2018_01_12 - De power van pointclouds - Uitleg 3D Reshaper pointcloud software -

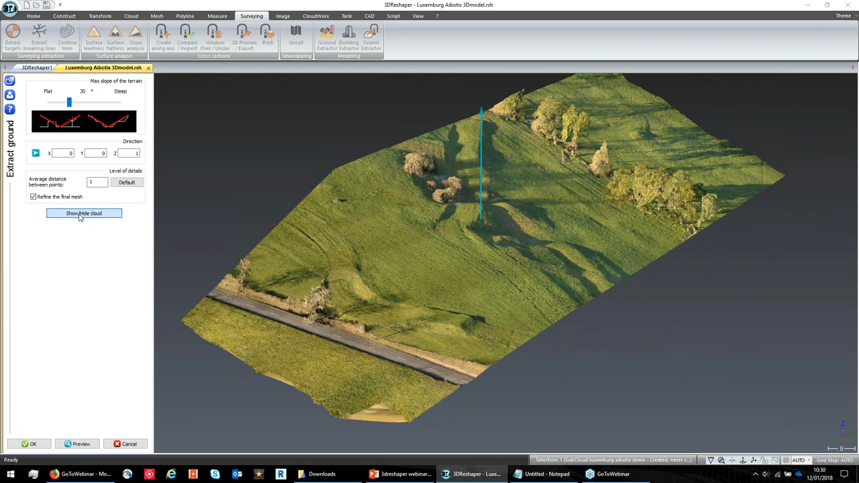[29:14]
Dus nu heeft hij gedaan. Je ziet hier onderaan links een terreinmodel tussenkomen. Ik kan nu eventjes gaan switchen tussen de puntwolk en de mesh. Dus hier zie je eigenlijk het terreinmodel.
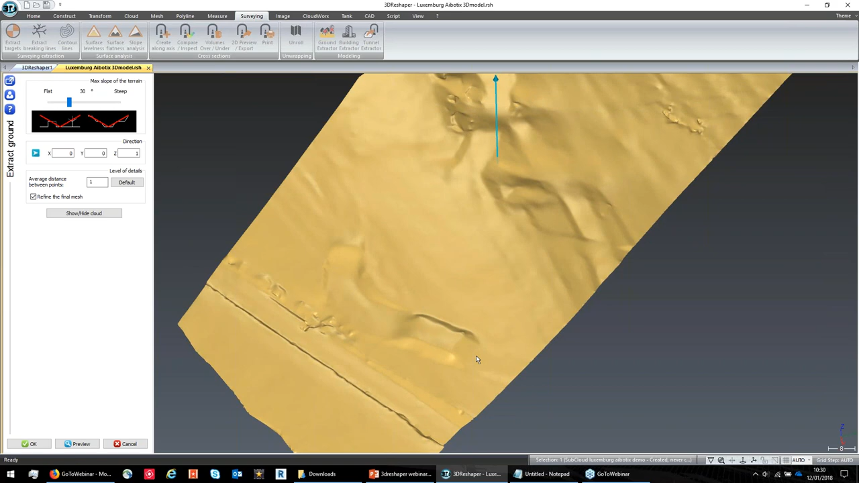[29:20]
Je ziet dat alle onderdelen van het terrein zelf mooi zijn opgenomen.
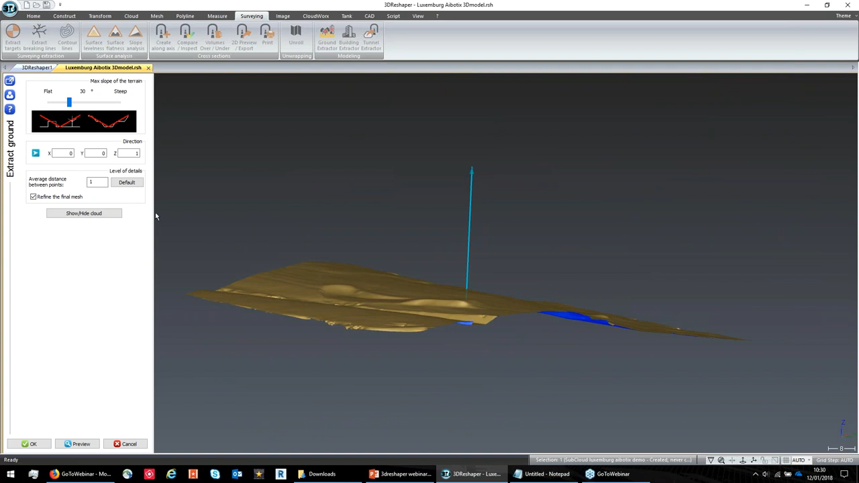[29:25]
En dat eigenlijk de bomen zijn mooi weggefilterd. Onder de bomen gaat hij natuurlijk een soort van interpolatie gaan maken.
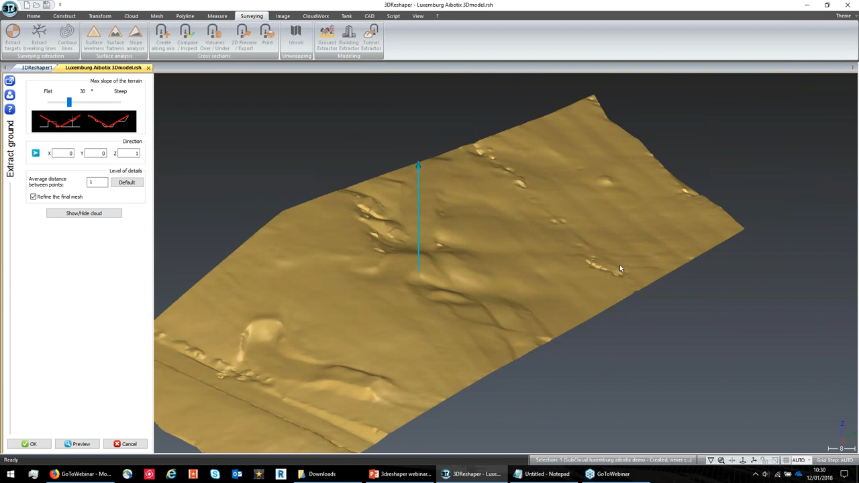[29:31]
Aangezien dat er daar uiteraard geen data is, gaat hij daar een soort van interpolatie gaan maken van het terrein zelf. Nu moest je niet tevreden zijn met die dimpels enzovoort.
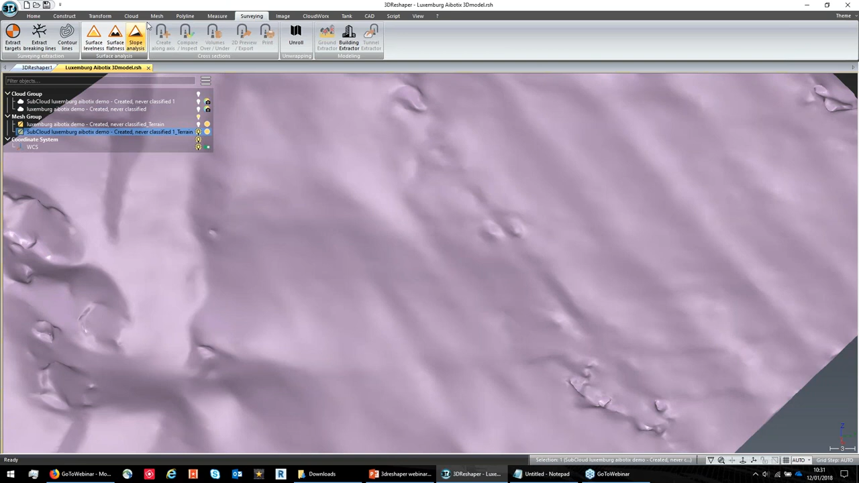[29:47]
Dan heb je natuurlijk ook nog een heleboel algoritmes hierin zitten om je mesh te gaan smoothen.
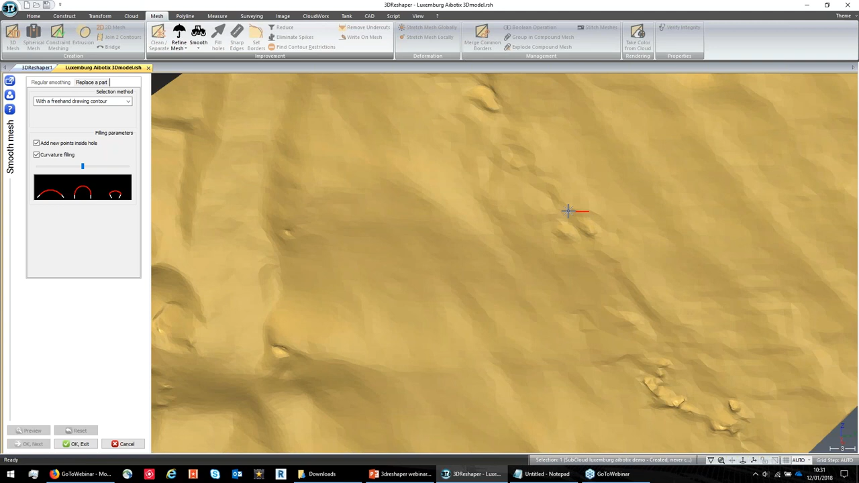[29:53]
Als we nu bijvoorbeeld deze liever niet willen hebben, dan gaan we daar eventjes gewoon een cirkeltje rondtrekken en dan gaat hij die wegwerken. Dus op die manier kan je eigenlijk heel gemakkelijk extra interpolaties gaan maken enzovoort. Er zijn een heleboel tools om met mesjes ook nog te gaan werken om je kleurtjes erop te gaan projecteren. Maar daar hebben we helaas niet dadelijk de tijd voor om die allemaal te gaan bespreken.
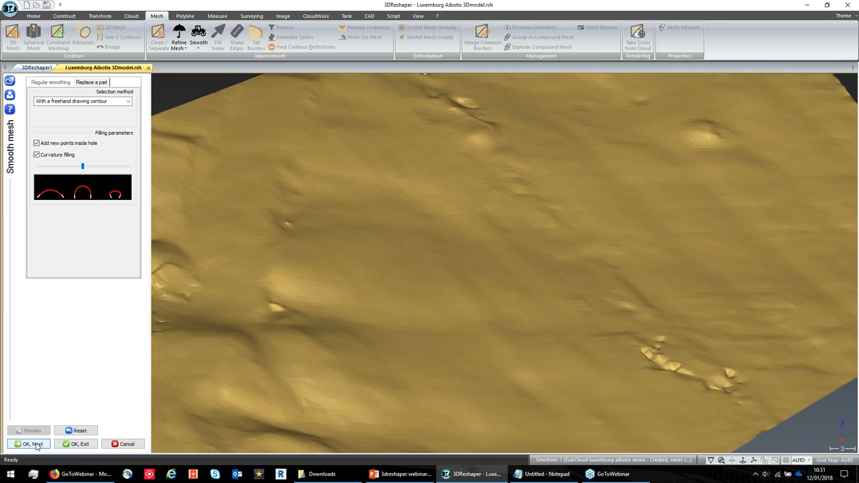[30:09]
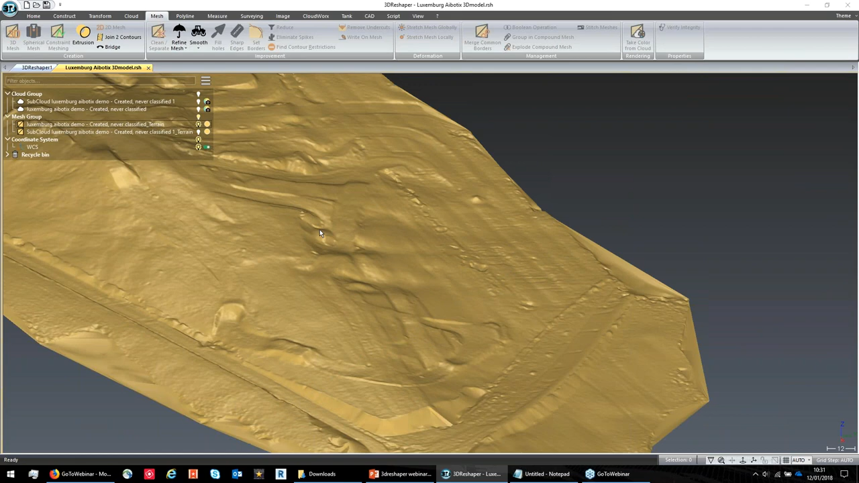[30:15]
Ja, uiteraard met een terrein kan je hoogtelijnen gaan genereren. Je kan de breeklijnen gaan genereren enzovoort. Ik zal hier heel liefstens de contourlines, dus de hoogtelijnen gaan genereren. Ieder halve meter eentje, om de tweeënhalve meter een grote.
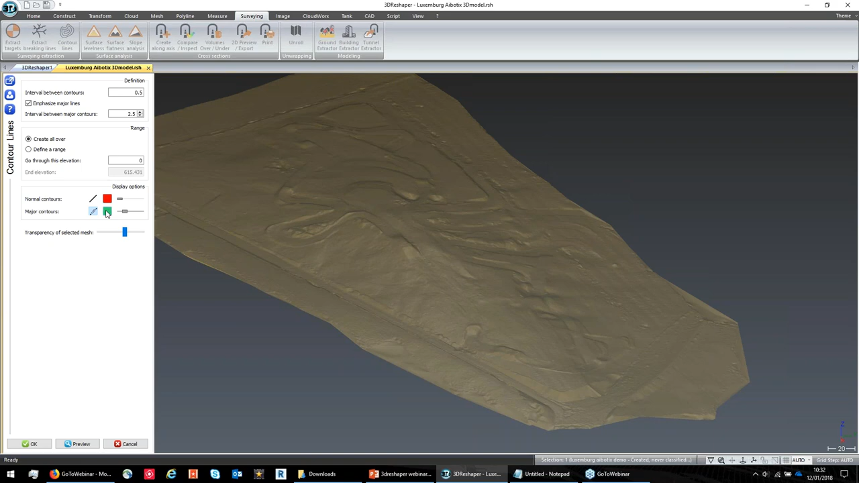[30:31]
En je ziet dat dat eigenlijk heel snel en vlot gaat. Opnieuw deze hoogtelijnen kan je weer gaan exporteren naar AutoCAD en op die manier mee gaan verder werken.
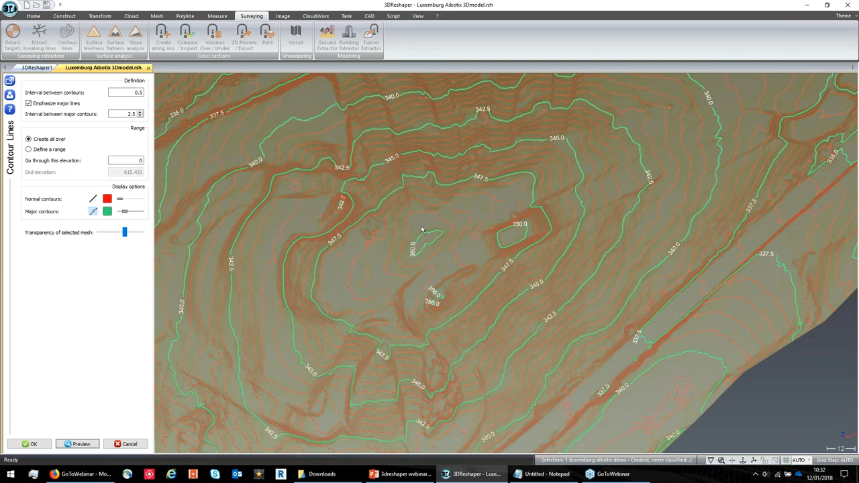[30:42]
Breeklijnen kan trouwens ook enzovoort.
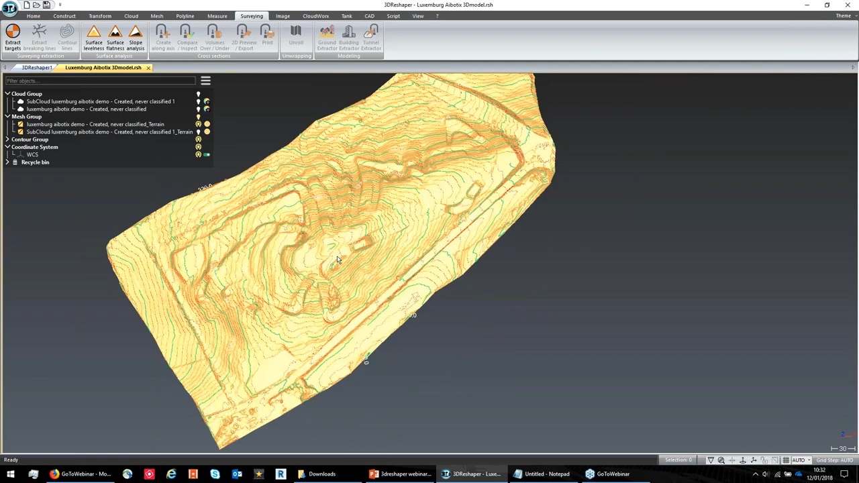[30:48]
Dus dat zijn twee opties binnen de surveying module.
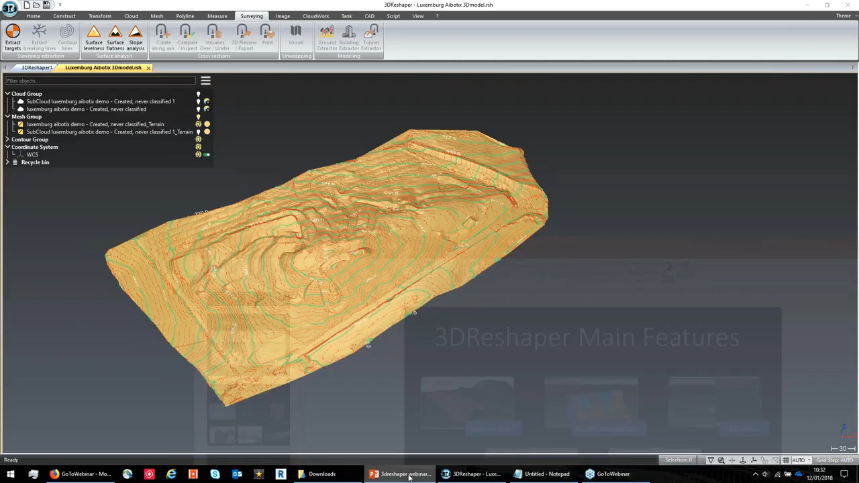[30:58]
Er zitten nog wel een aantal extra functies in. We hebben ook een tunnel extractor. Dus als je veel met tunnels bezig bent, die kan eigenlijk automatisch al de ruis in de tunnel, mensen die er rondlopen, buizen die eventueel in de tunnel hangen, automatisch gaan wegfilteren. Zodat je enkel de puntwolk van de buis zelf, van de tunnel zelf gaat overhouden.
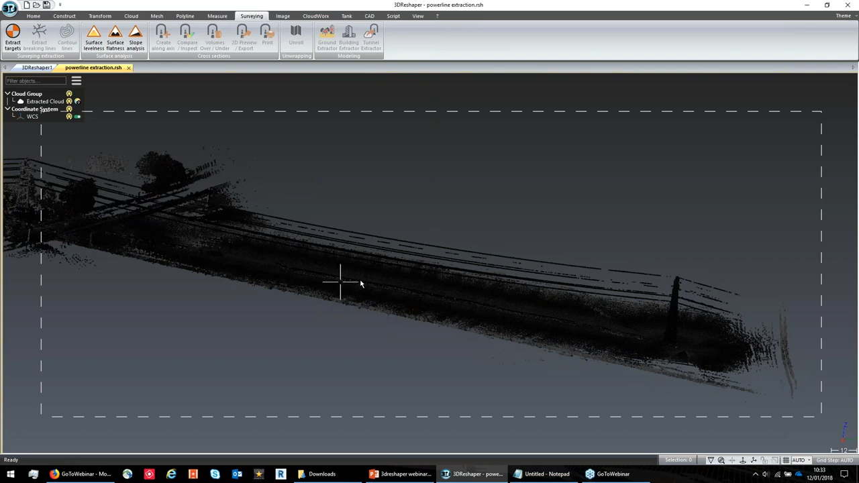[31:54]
In dit geval heb ik hier een puntenwolk van een terrein met een aantal hoogspanningskabels.
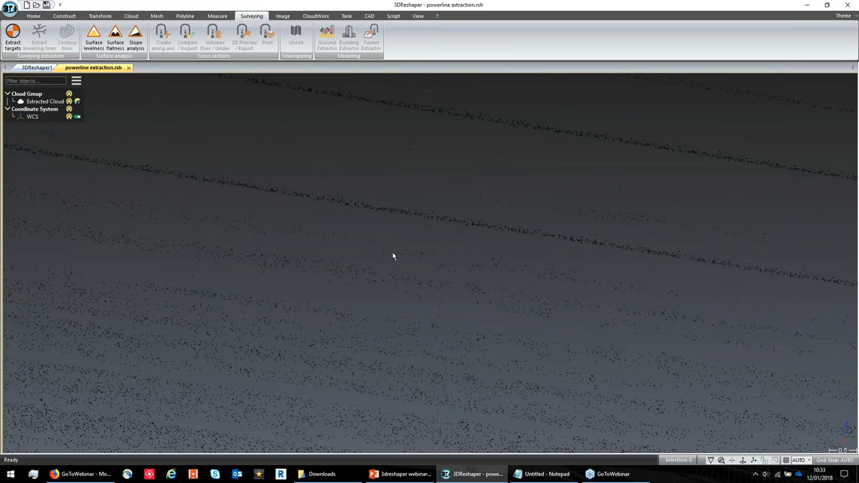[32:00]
En we willen eigenlijk op een vrij snelle, automatische manier die hoogspanningskabels eruit gaan halen. Dit is gewoon één voorbeeldje. Dus je kan zelf scripts gaan maken op de website van 3D Reshaper. Kan je ook een heleboel scripts vinden. En er is ook een forum waarop je kan discussiëren met andere mensen.
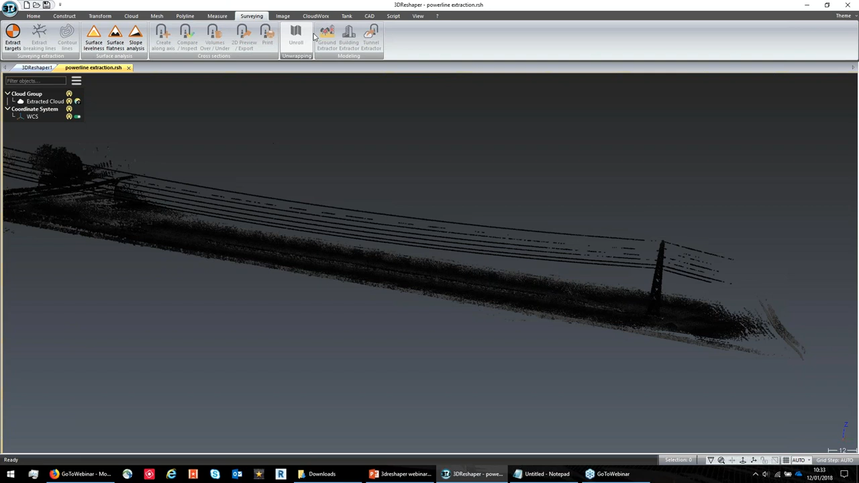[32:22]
Maar dit is gewoon om eventjes te laten zien. Script zit trouwens ook in de basislicentie. Ik ga eventjes mijn script opstarten.
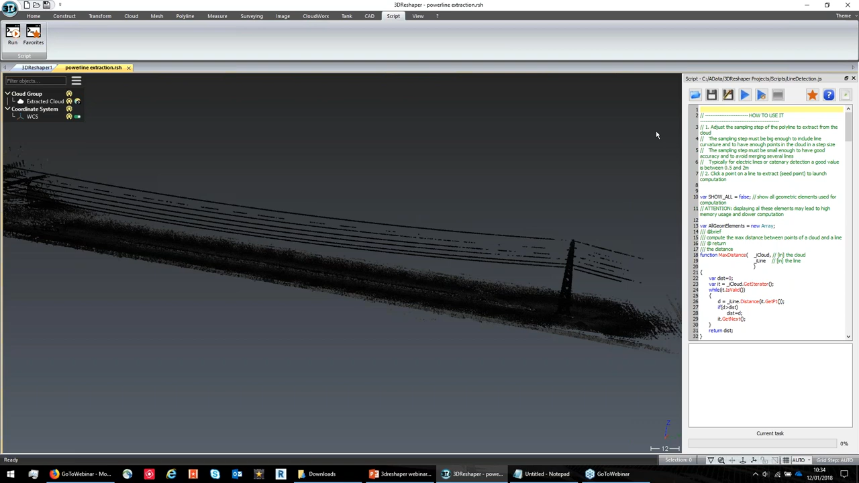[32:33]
Dus dit is eigenlijk het script. Een heleboel lijntjes code die je dan moet gaan opmaken. In dit geval gaan we gewoon het script starten. Komt hij eigenlijk vragen met een aantal gegevens van de gebruiker. Om de twee meter wil ik een puntje proberen te prikken. Dan zegt hij oké.
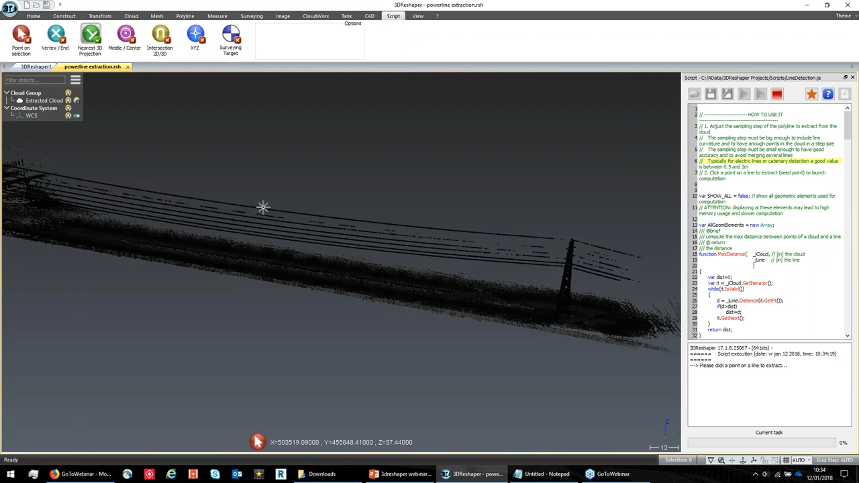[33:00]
En dan ga je eigenlijk gewoon een puntje gaan aanduiden op één van die kabels. En daar gaat hij starten. Nu gaat hij hier beginnen berekenen. 10%, 20%, 30%. En uiteindelijk krijg je een polyline die de kabel toont. We kunnen nog een keertje starten. Zou de parameters een ander puntje als startpunt aanklikken. En zo zie je dat die opnieuw gaat breken.